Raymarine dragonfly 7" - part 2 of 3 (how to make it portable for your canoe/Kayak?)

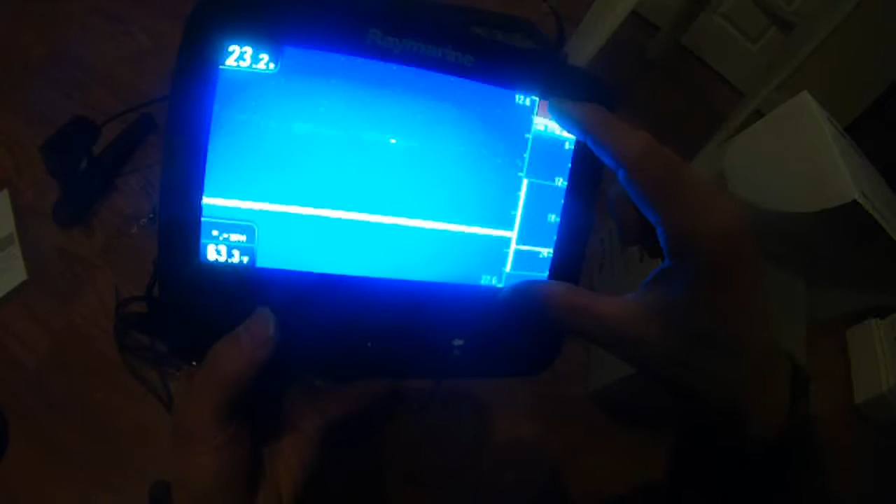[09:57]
uh, water column, water depth to 27.6, which is the bottom.
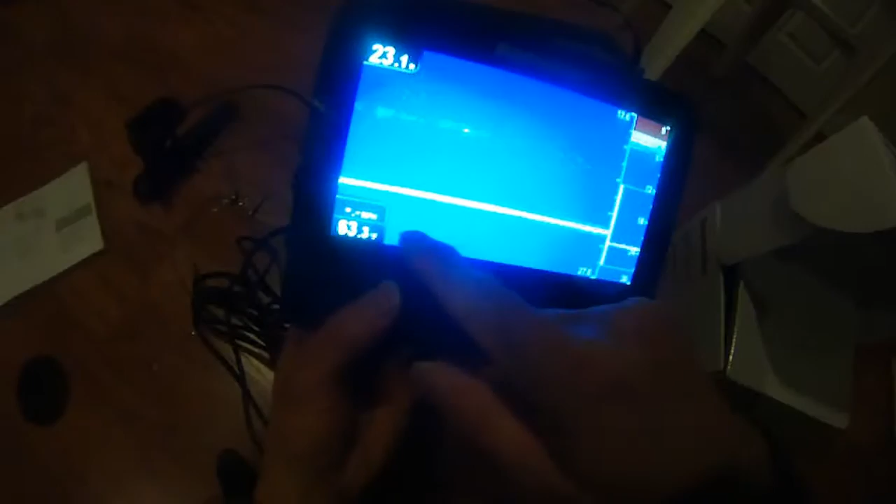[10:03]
Water temperature is 63 degrees. Of course, this is, uh, not correct because I'm not in the water.
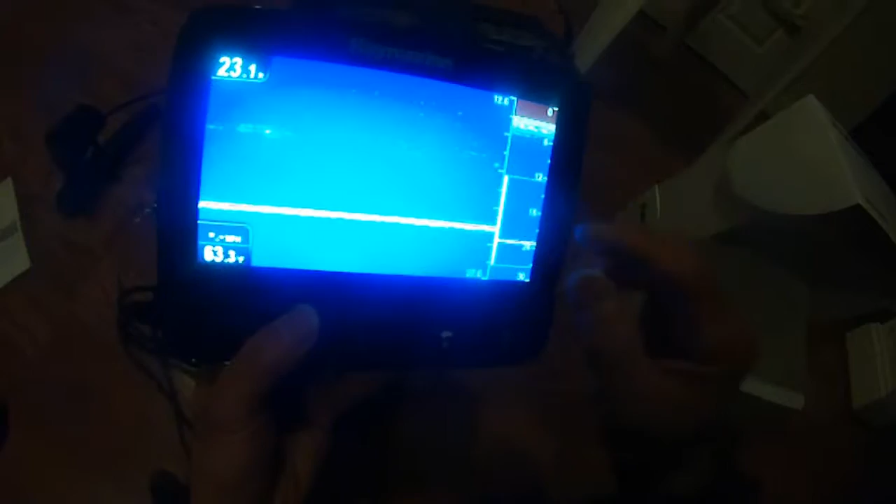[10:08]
I'm just trying to demo.
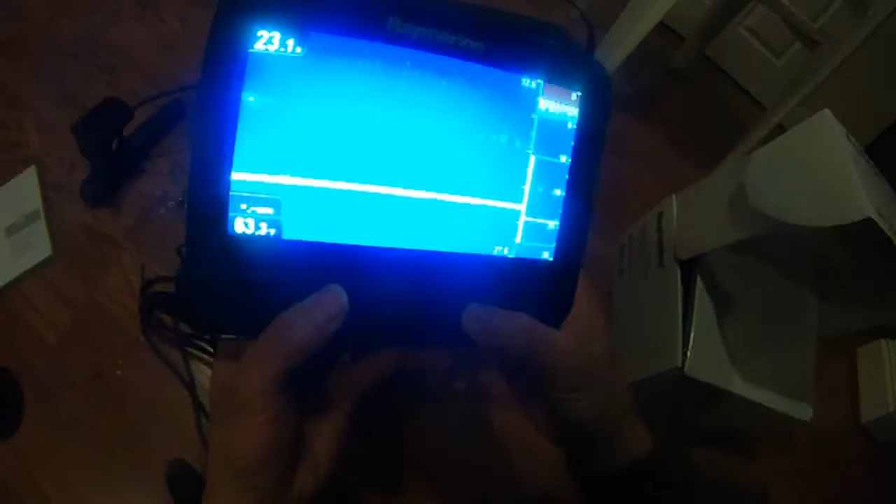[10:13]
Um, and, um, the next thing you do is, uh, um, you press back.
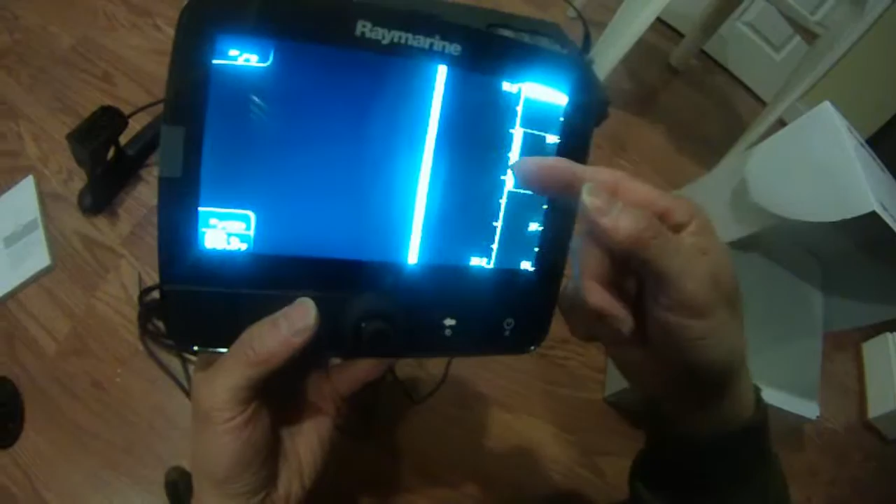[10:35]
or, uh, come in underneath the boat, or the canoe.
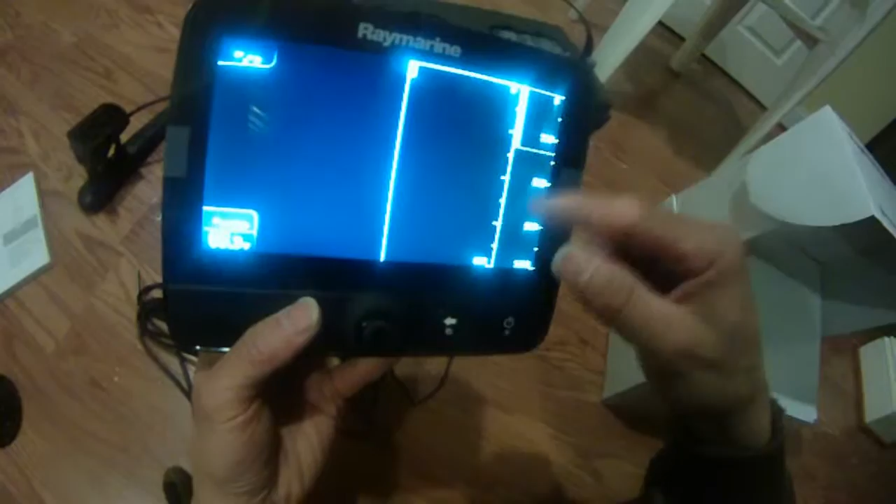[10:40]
Um, I'll show you some real screen on my, uh, you, uh, later, uh, part of this video, or the part two of this video.
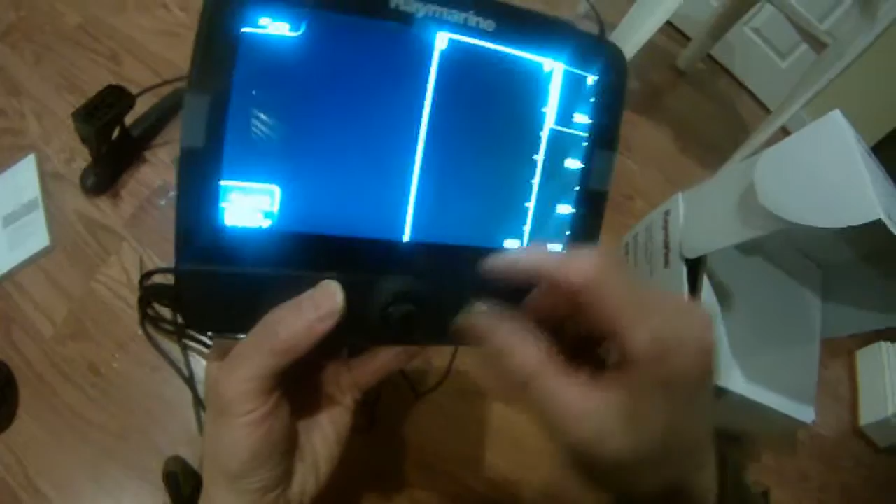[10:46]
Anyway, so, this is another, um, get out of this, uh, down vision.
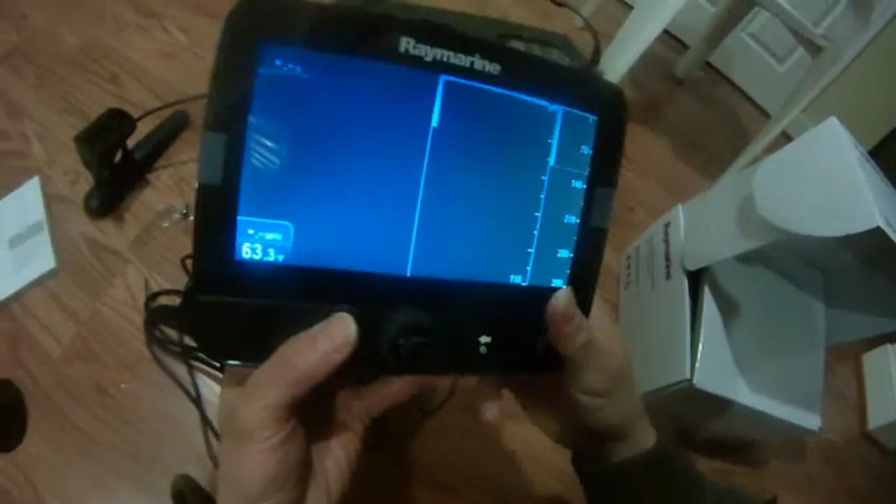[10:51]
So, there you can have the sonar and down vision split.
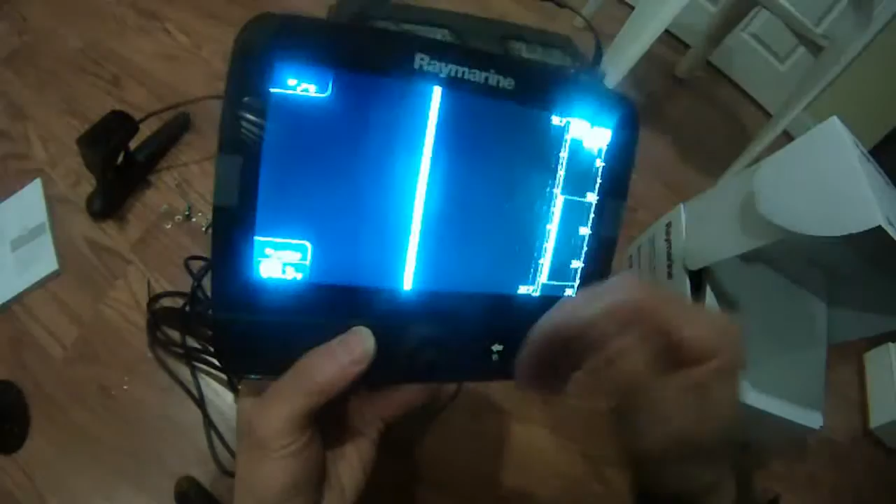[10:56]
And, um, the sonar will be on the top. The down vision will be at the bottom.
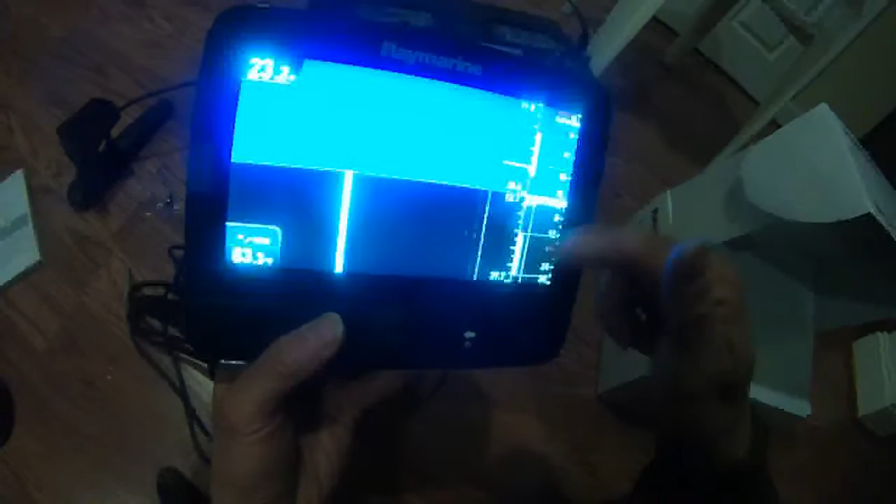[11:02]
And again, this corner is from 0 to 60 feet deep.
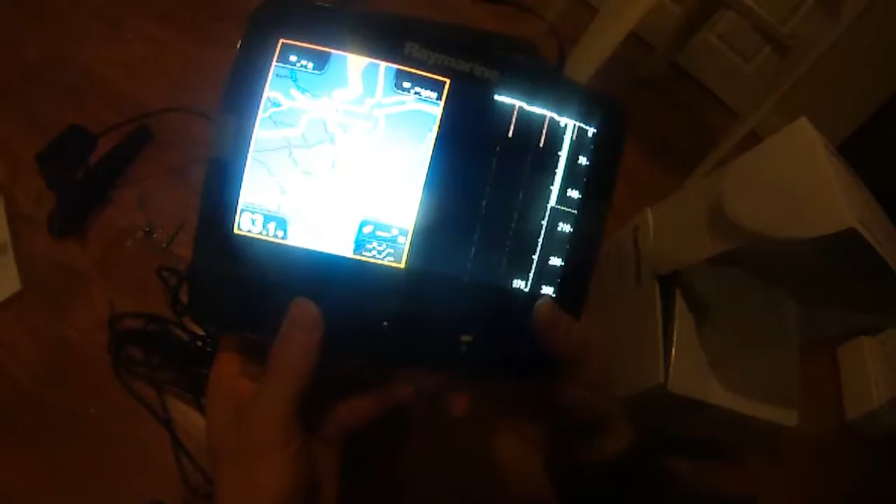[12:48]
And, uh, and down vision. Let's get out of there again. So, the next one is the setting again.